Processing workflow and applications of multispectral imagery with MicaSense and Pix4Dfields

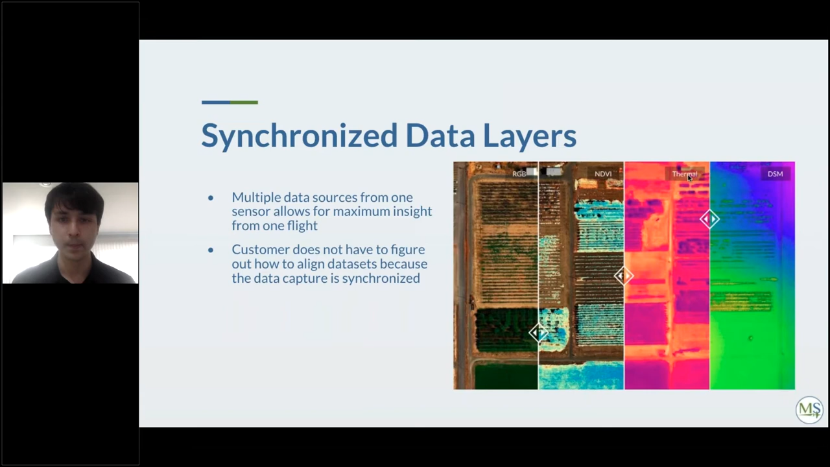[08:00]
to do anything extra for example synchronizing thermal and multispectral data together so you don't have to figure out how to align the data sets basically so one of the uses of the Altum is a field trials it's useful for especially
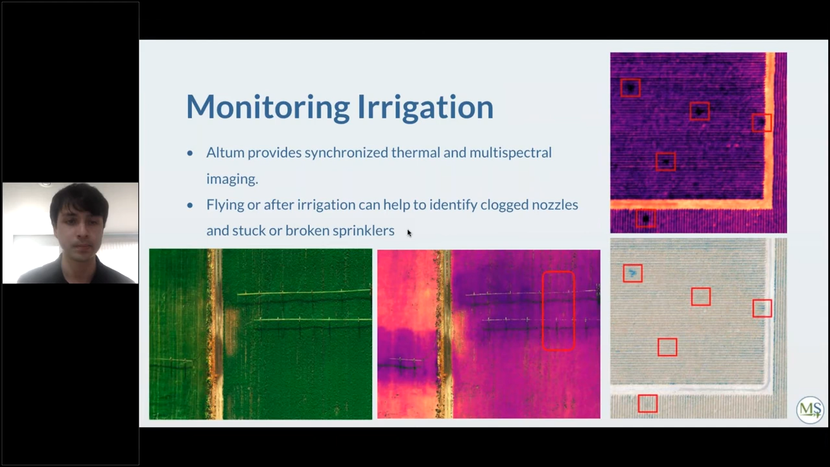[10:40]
and so if you're looking into the RGB image so if you have a regular RGB camera you're not able to see the irrigation problem that is happening here for the sprinklers and we'll get into more altum data later on
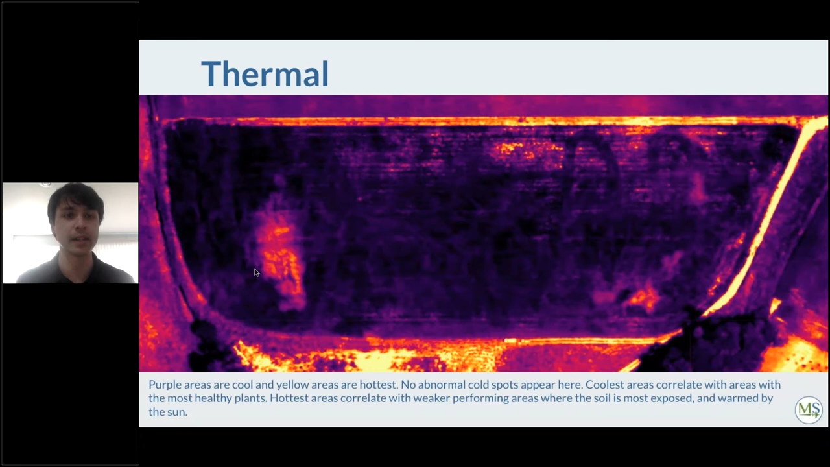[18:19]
and you can even tell that the hot areas is where the soil is absorbing the heat also it will be important to look at the it's also important to look at the digital surface model as well the yellow corresponds to the higher elevation whereas the red corresponds to the lower elevation what we need to get out of this is that we can see in this area where the slope is starting to go off
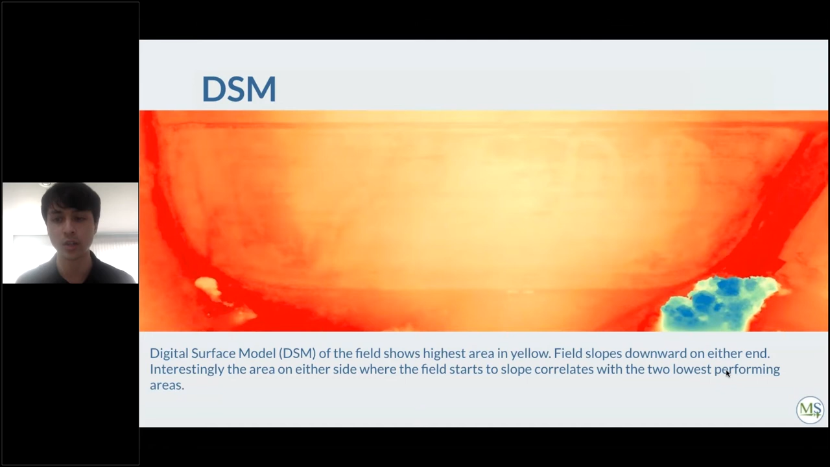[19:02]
um in the dsm is also corresponding to the area where um the plant vigor is lowest so maybe there's some kind of uh soil or irrigation issue there as well that needs to be painted paid attention to